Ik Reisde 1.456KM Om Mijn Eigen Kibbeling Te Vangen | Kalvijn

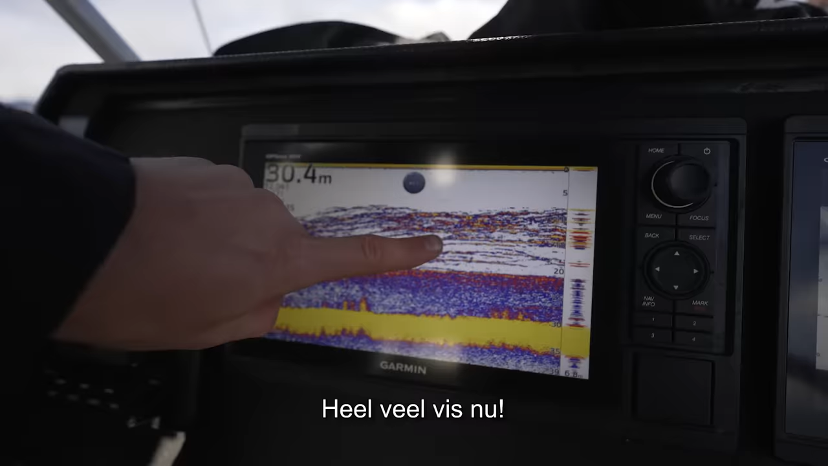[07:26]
On screen: depth 30.4 m
A lot of fish now. Hey, this is the spot. Let's do it. Het is begonnen. Het moment.